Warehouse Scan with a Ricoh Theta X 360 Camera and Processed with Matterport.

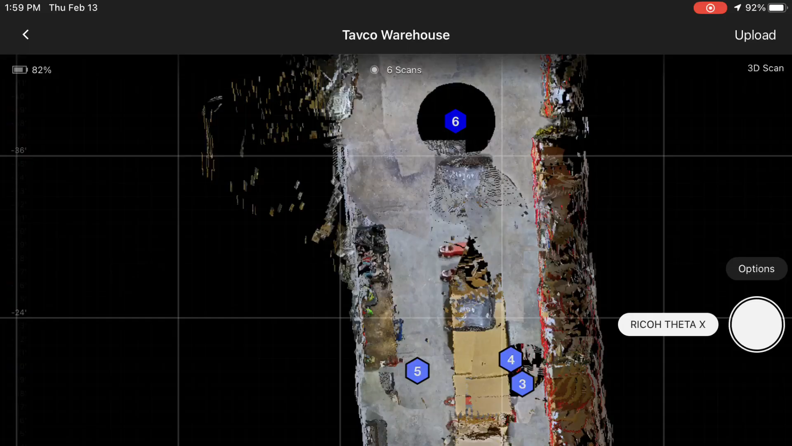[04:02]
so we've wrapped up the scan it's
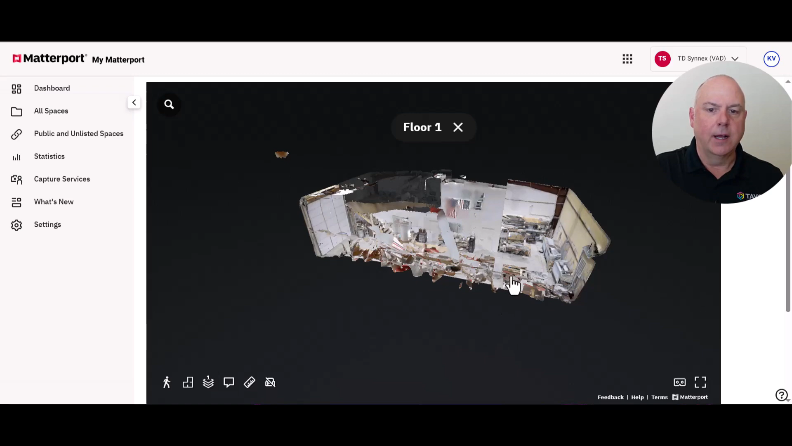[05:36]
and then so you can you know zoom in and out here and and pan this around there's also a floor plan
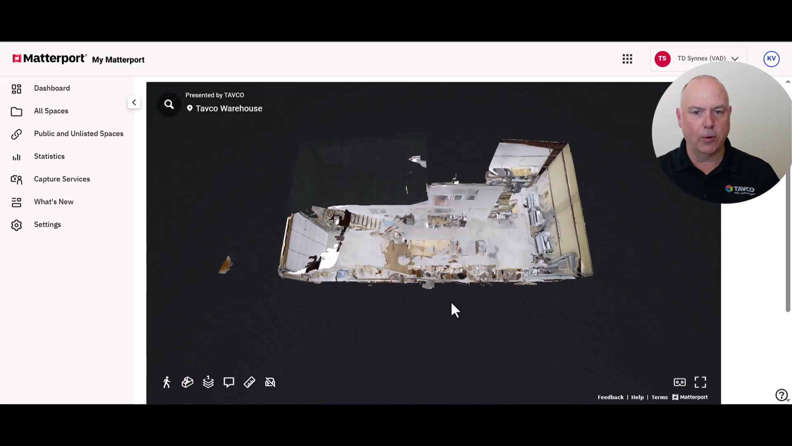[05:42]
view so if you want to see what this looks like from the top down um you know with the real image uh this button here does that and then you can take measurements right from uh this floor plan view if you want to look at different floors because we did do the attic area um or the ground floor
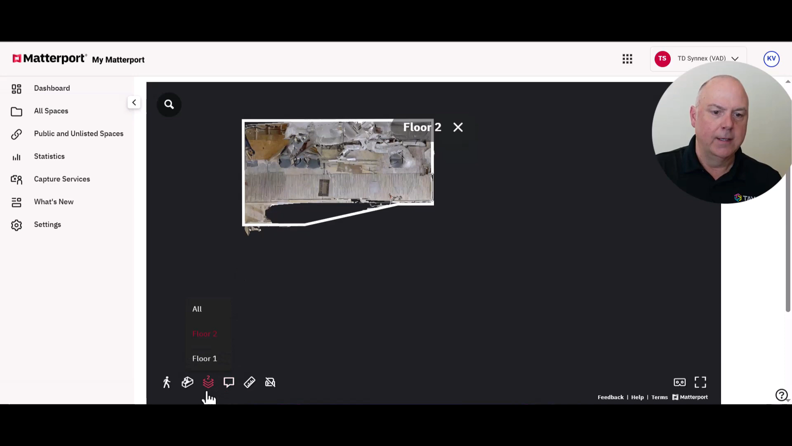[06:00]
we can take measurements and then so notice when i click
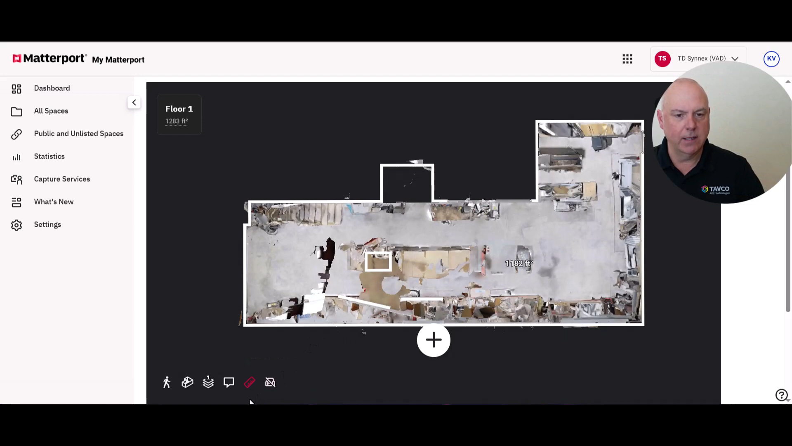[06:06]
the measurements icon then we actually get measurements that automatically just